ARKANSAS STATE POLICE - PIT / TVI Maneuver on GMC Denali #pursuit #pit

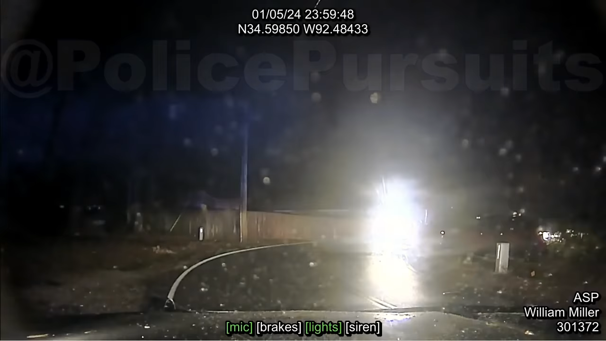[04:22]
He's got both hands out of the sunroof. Both hands out of the sunroof.